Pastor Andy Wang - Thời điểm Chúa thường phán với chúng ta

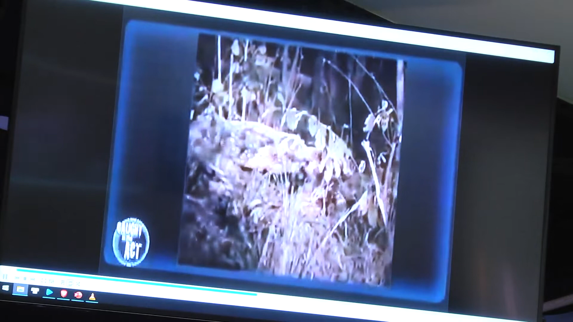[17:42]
The Sanhedrin are harassing this enormous snake to look after the source, but its reputation precedes it, you know, they're fearless little creatures.
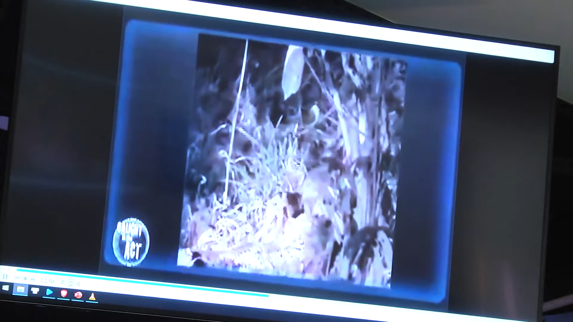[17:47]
And the Sanhedrin kept harassing it and biting it.
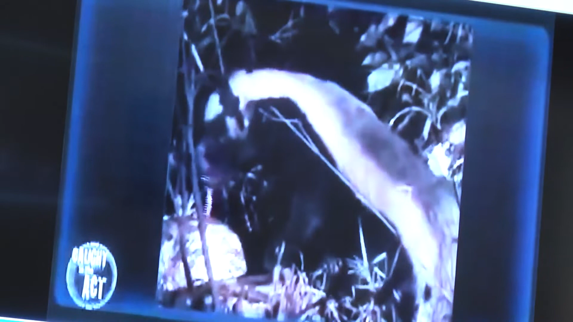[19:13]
It was quite a dramatic sight, and it wasn't very pleasant to see, but it is exactly what happens in nature. Honey badgers are renowned for killing snakes. Snakes make an important part of their diet.